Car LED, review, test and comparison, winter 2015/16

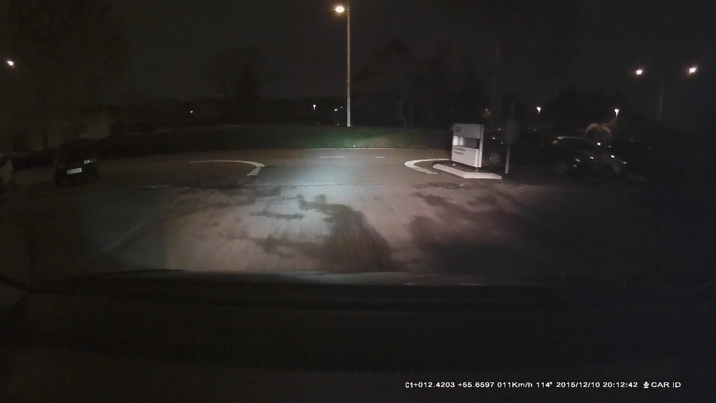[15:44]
And the halogen bulb actually. performs better over a long distance. So we'll just take a tour around here. So you can see the output on different surfaces. And here I just turned on the high beam. And the low beam. You can see the fog light turning on. Down on the road.
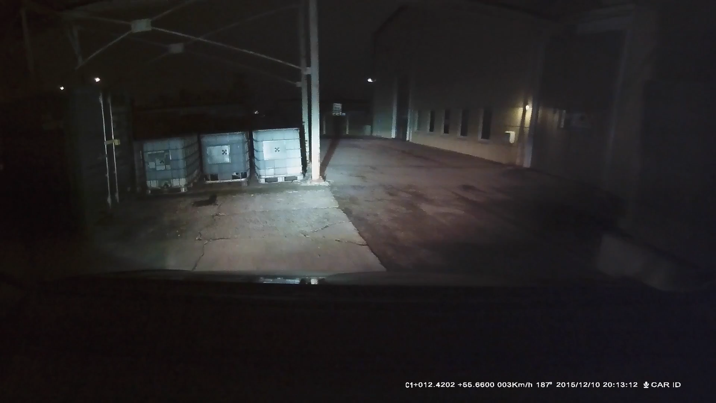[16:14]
When they turn the steering wheel. I know that it's kind of a bit distracting. I don't know if you can sense it. But there is a camera standing there. And then we'll switch to that recording afterwards. So we have the low beam on here. High beams.